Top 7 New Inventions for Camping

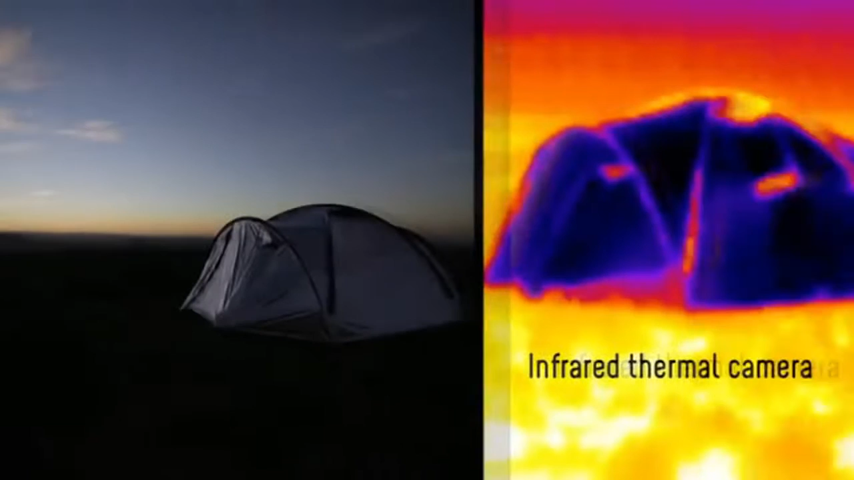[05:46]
visible, and ultraviolet light, dramatically reducing the temperature and brightness inside the tent.